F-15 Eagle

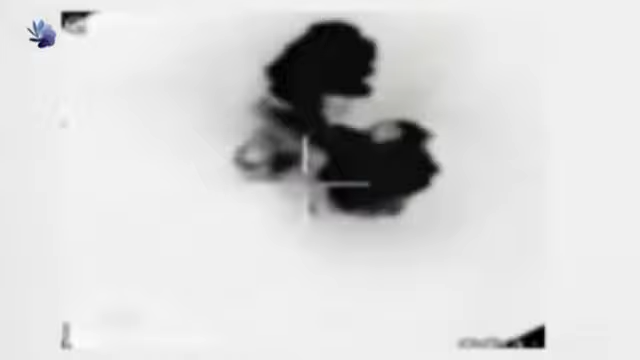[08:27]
Objetivo derribado no solo significa impactado, sino también destruido.
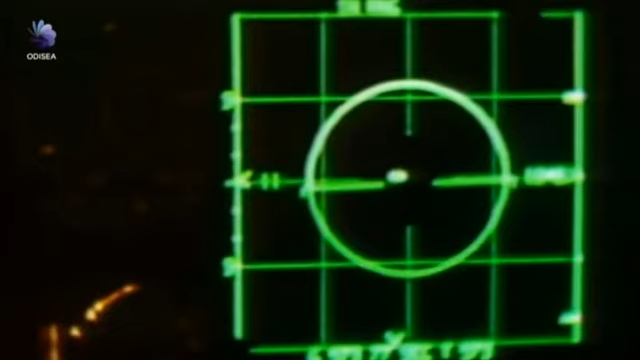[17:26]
El F-15 tenía algo más. El radar ANAPG-63.